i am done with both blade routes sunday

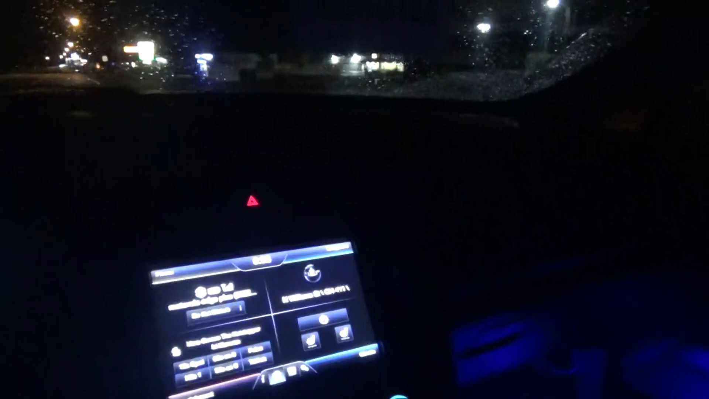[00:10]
Just heading home now. It started raining a few minutes ago. It wasn't raining when I left the house. I'm going to stop it right here. Please like, please subscribe, and I'll talk to you guys soon. Have a good day. Bye.